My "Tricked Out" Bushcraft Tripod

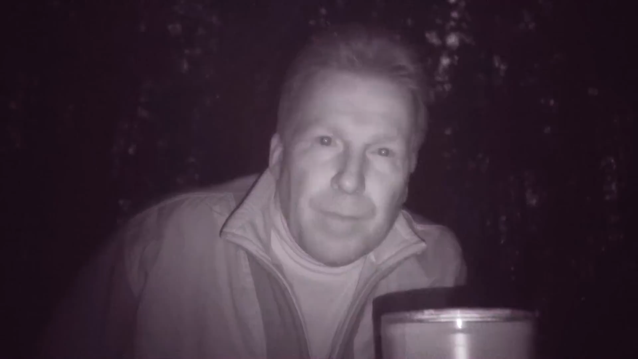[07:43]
Wow, is that good? Well, as you can see, it's gotten dark. I've switched over to night shot to finish up the video. I'm going to clean up and get out of here in just a few moments, but I wanted to say thank you for watching. Hope you learned something today. Join us again soon on Wilderness Academy.